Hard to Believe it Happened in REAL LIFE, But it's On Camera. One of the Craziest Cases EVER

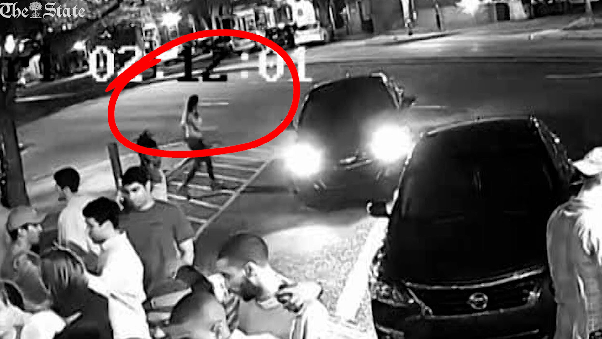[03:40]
But today, nature sent her way a messenger of the Grim Reaper.
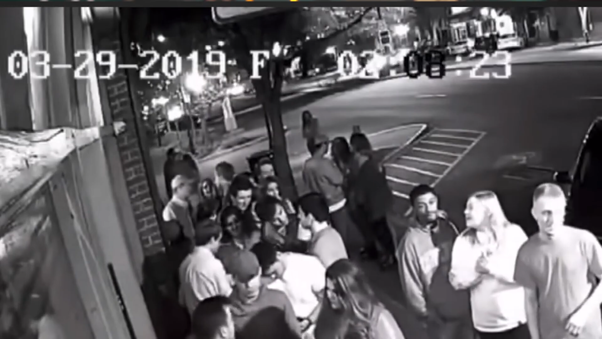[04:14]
Moments after requesting the ride, a car arrived at the curb where Samantha and other tired patrons waited for their lifts. She realized it wasn't her ride. She quickly turned around and returned to her spot on the sidewalk.
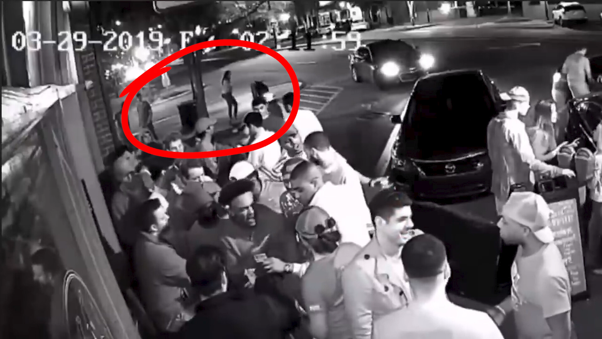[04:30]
A black Chevrolet Impala, driven by a man later identified as Nathaniel David Rowland, pulled up in front of her after some time.
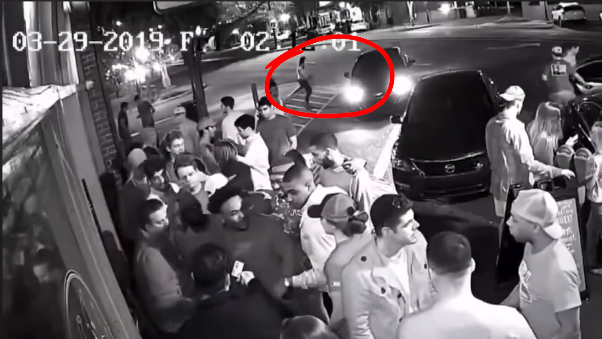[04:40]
Samantha said goodbye to Greg on the phone and, assuming it was her ride, was her ride, exchanged a quick word with the driver before climbing into the back seat.
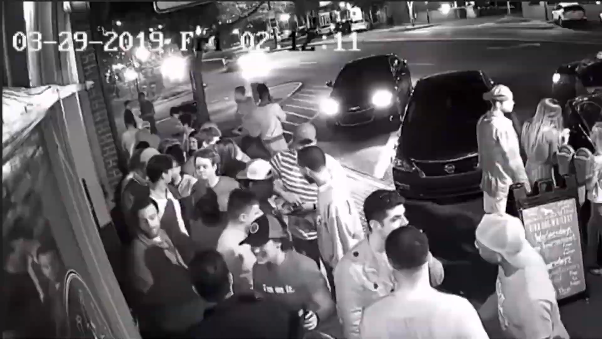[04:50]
Once inside, the car promptly sped off.
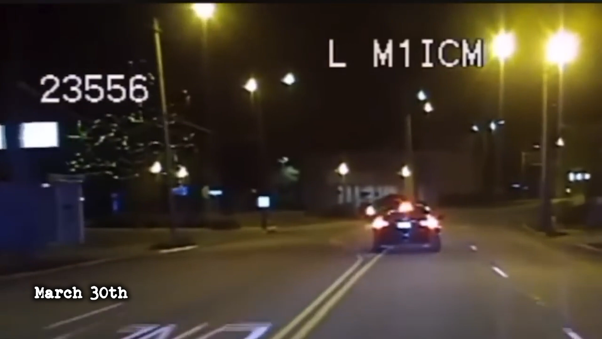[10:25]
on March 30th, the driver fled on foot but was apprehended after a brief chase.